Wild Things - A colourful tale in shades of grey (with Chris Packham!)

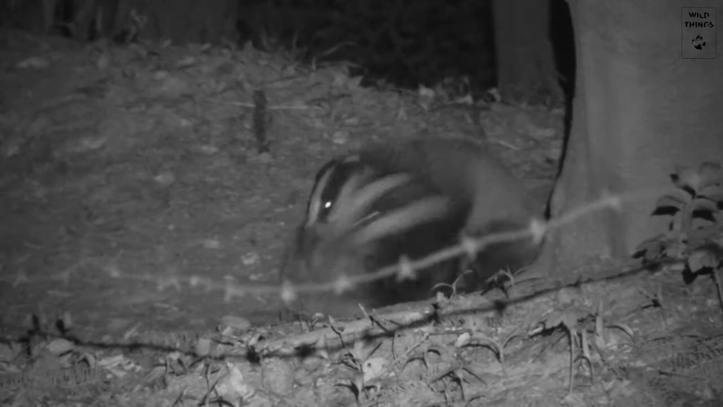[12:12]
A third cub has also left the den and enjoys a wonderful spring evening.
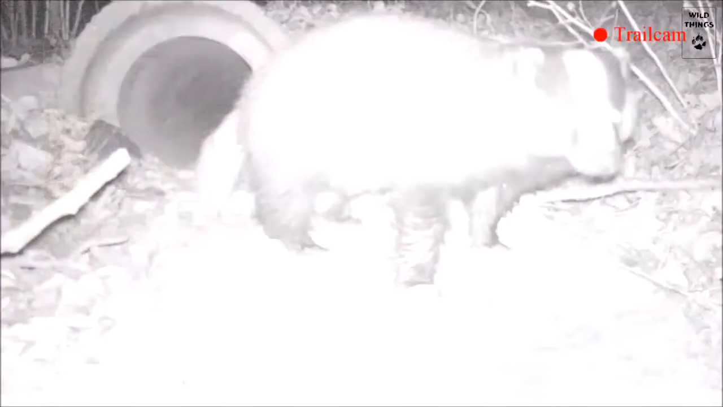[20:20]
To safely reach the other side,
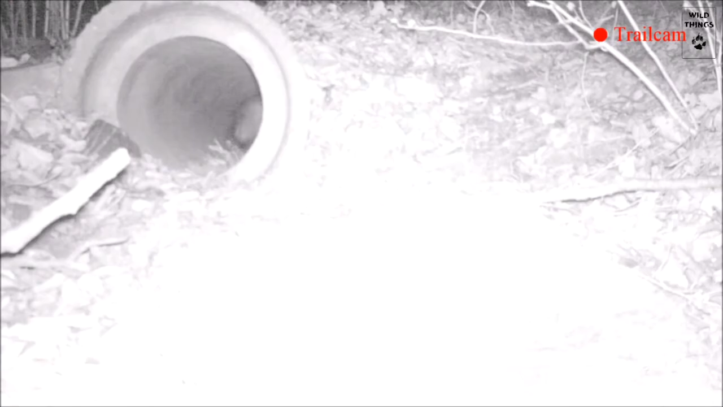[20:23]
badgers can use one of the many tunnels that are placed under the road.
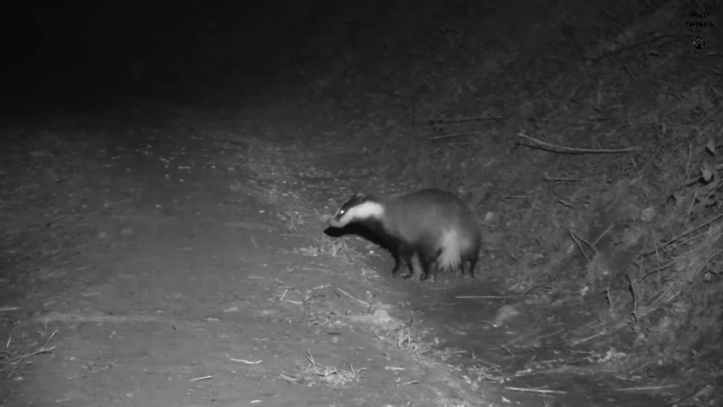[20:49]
This young female has left the sett. She manages to stay away from traffic and uses the cover of sunken roads.